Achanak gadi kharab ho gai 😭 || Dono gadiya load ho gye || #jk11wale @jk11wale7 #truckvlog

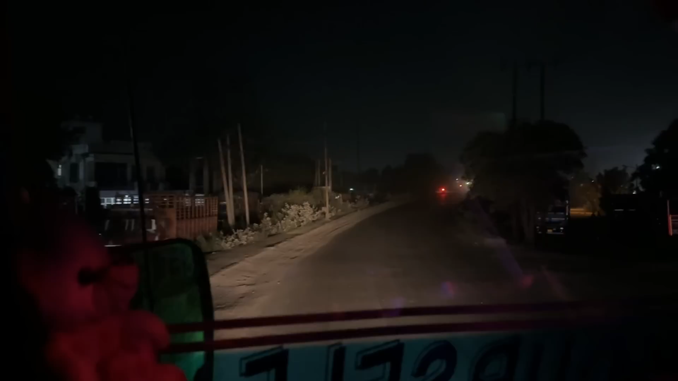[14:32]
वो कट खोला हो तो सीधा जम्मू पूरा हम सिटी के बीच में से निकलेंगे तो सीधा निकल जाएंगे आगे।
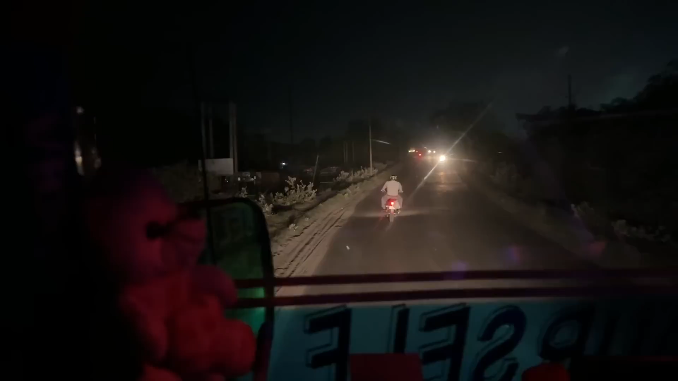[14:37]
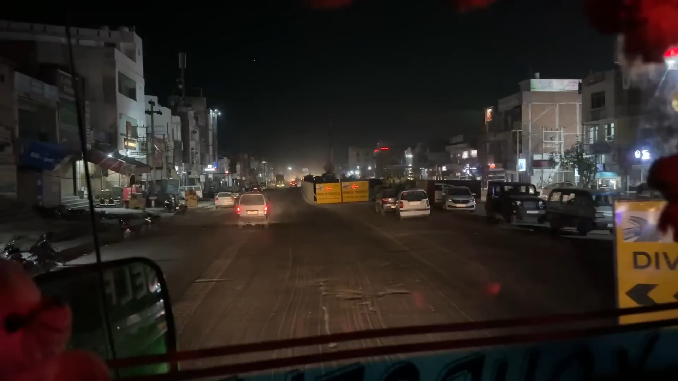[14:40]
बड़ी ब्राह्मणा मार्केट और यहाँ से लेकर जम्मू तो ऐसे ही रहेगा डाइवर्शंस।
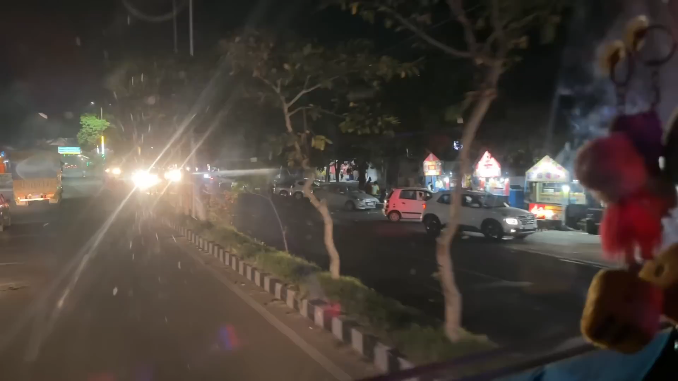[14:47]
ये गाइस जम्मू सिटी रेडी है, मतलब आ गया मेन स्टॉप गांधीनगर,
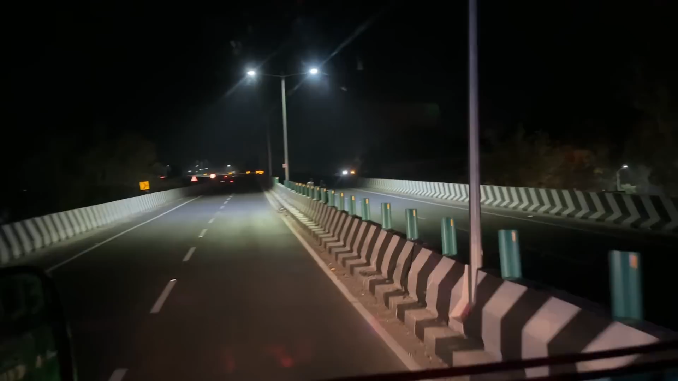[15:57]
यहाँ पर रुके रुके कुछ, या तो रॉन्ग साइड में रुके हुए, और वो गलत बात है, आगे से गाड़ी आ रही है, इस साइड रुको ऐसे यहाँ पर रुके कुछ।
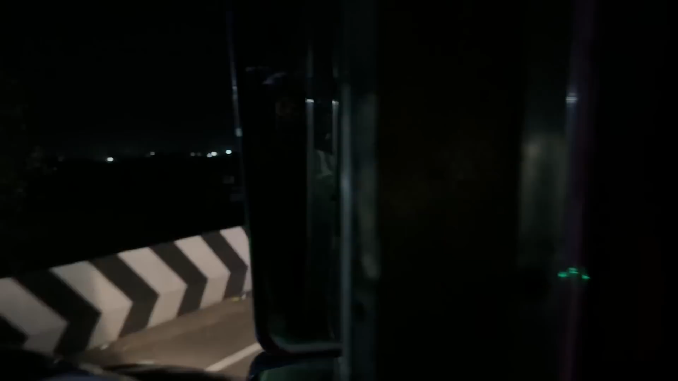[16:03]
ये देखो दोस्त जा रहा हो, बातचीत कर, एक मस्त लोकेशन है, वहाँ साइड पे गाड़ी मतलब खड़ी करना तो अलाउड नहीं है, बट थोड़ी देर रुक सकते क्योंकि ना इस पर इतना भी रश नहीं है पुल पे। शहर देखो भाई,
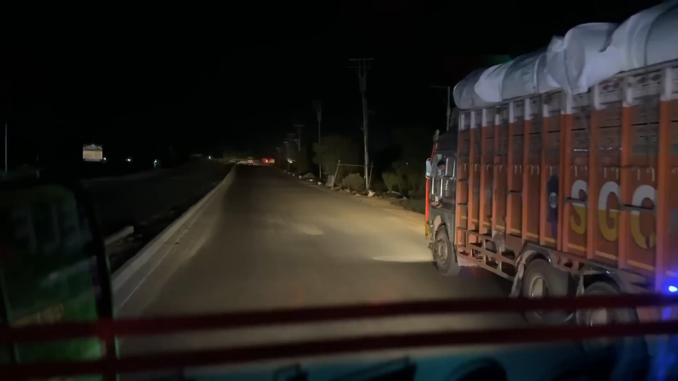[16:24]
ये गाड़ी अपने साथ रात को भी आई थी और अभी भी जा रही है, क्या लोड किया इसने ना, कौन सा माल है।
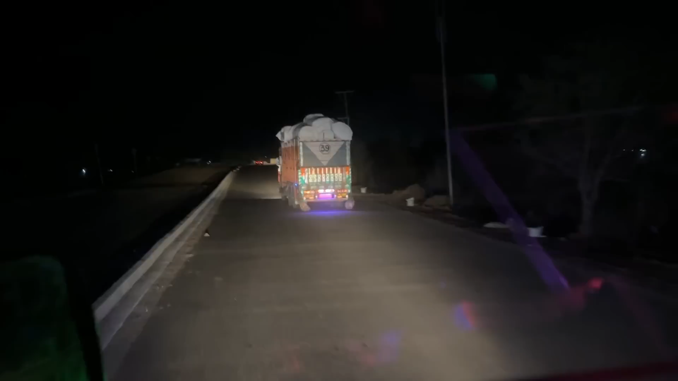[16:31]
रात को हमारे साथ ही आई थी, पर रुके थे रास्ते में, ये ना भाई के आप रुके नहीं, पर हम आगे खाना खाते थे रुके।